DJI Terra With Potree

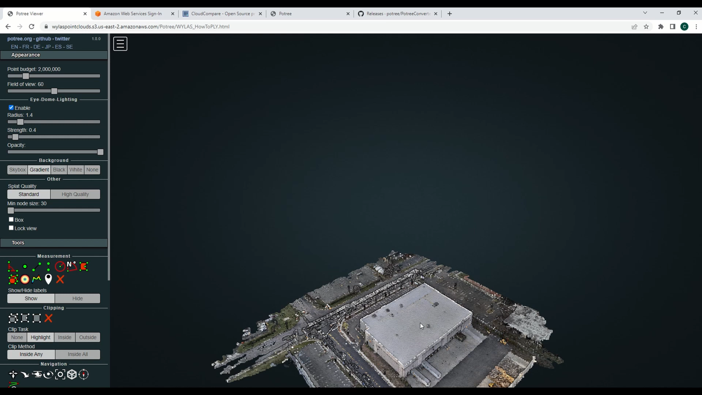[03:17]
in and access it but I'll show you how to do that
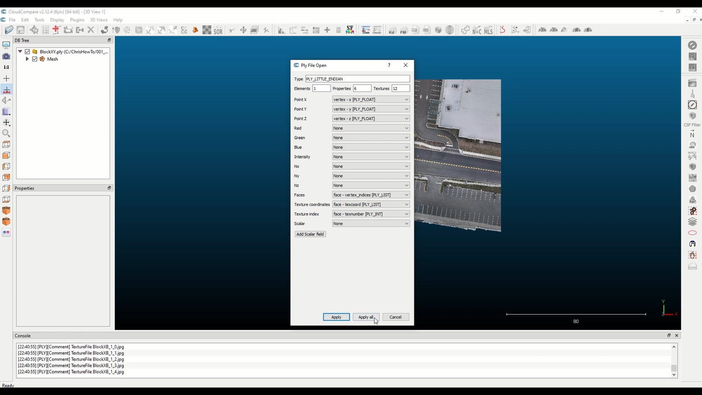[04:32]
the scalar field assign it and then we'll use
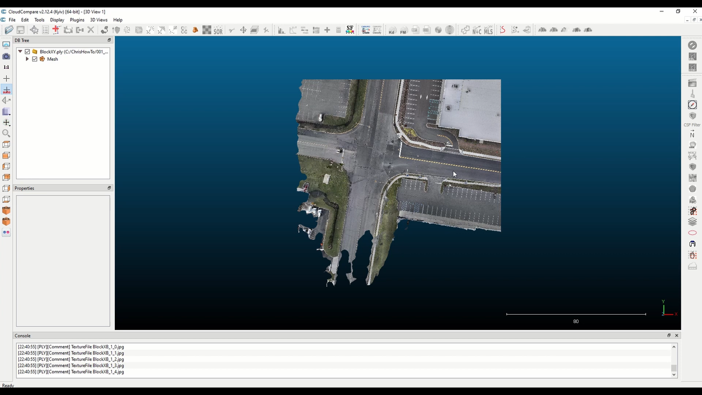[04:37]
that in a merged LAS as we go forward okay so all the meshes are loaded you can hold ctrl and click all of the meshes and then hit merge once meshes have been merged you can pan around and zoom in this data set looks really nice we want to keep it that way in your vertices first let's do this actually sorry so
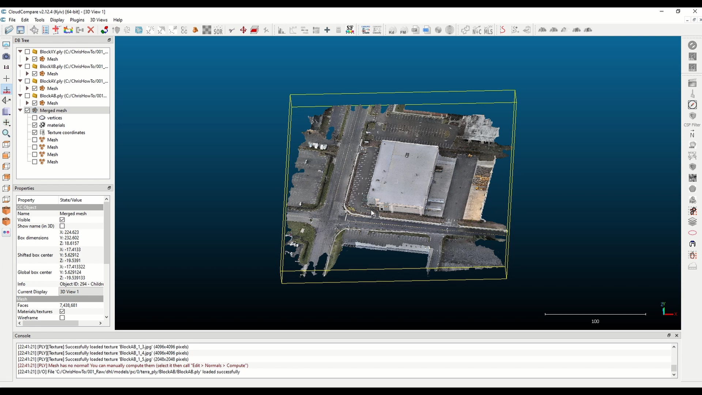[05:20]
we want a density if you've never if you don't know anything about your data set here you can make a couple assumptions so I recommend zooming in on side block side blocks are usually four foot so you just measure across it okay so to get into the measure command
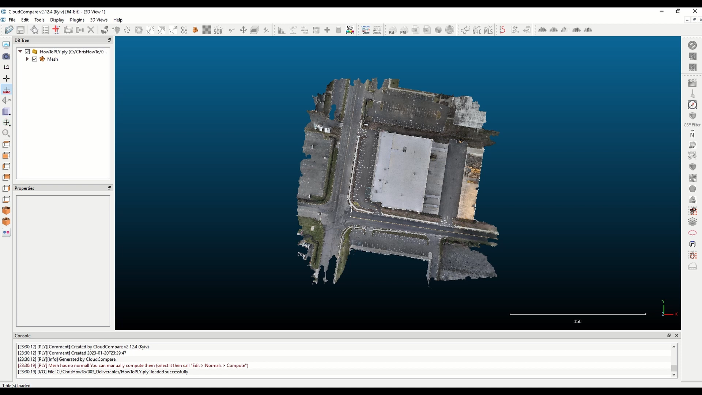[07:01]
just want to give comment that this data set
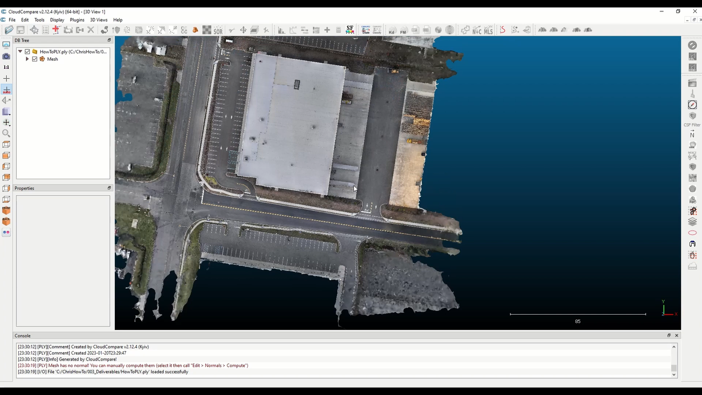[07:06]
looks really nice it is nice sharp and clean I'd like to keep it as such so when I'm moving forward so what I will do is I will go to a mesh and then I'll sample points I'm going to go to a density of 1000 points per meter that'll leave I mean that it's going to down sample a little bit I would assume but
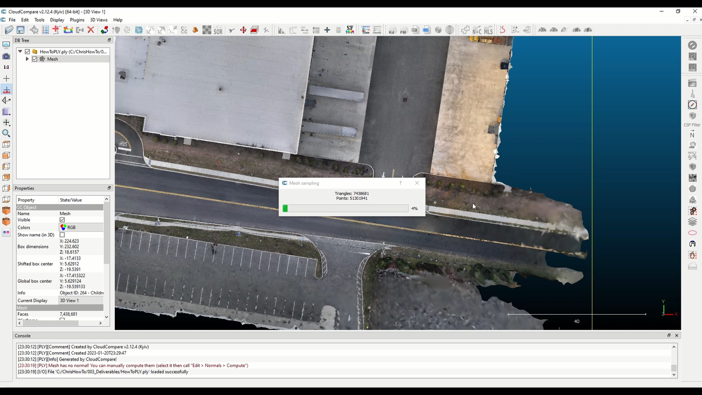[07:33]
it's going to do a pretty good job of keeping the detail that's already here now that the sample's done you can go ahead and zoom in and
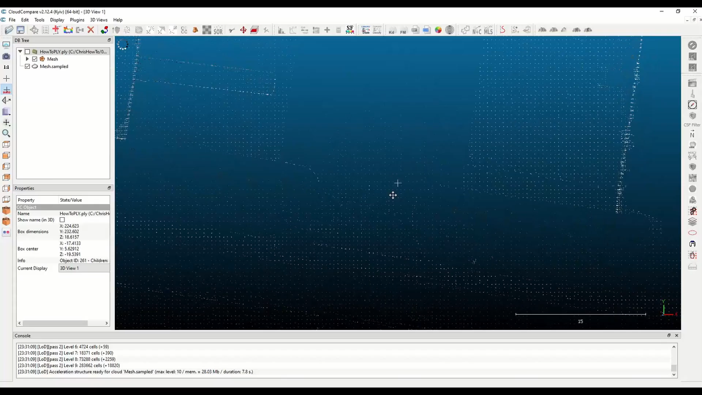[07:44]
see what it's going to look like in the final rendered version
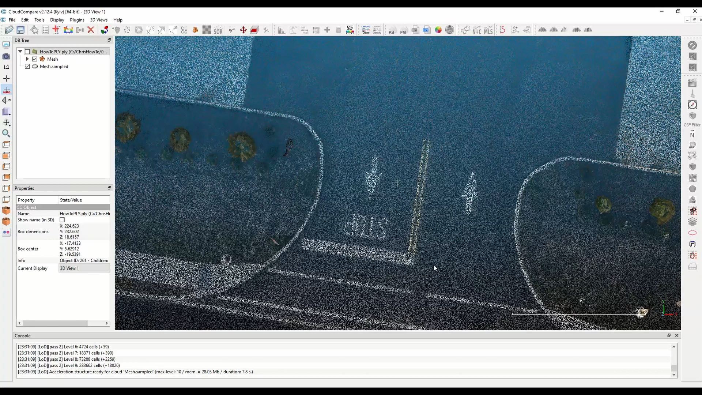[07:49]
to me I think that this will work just fine especially if the point size was set a little bit bigger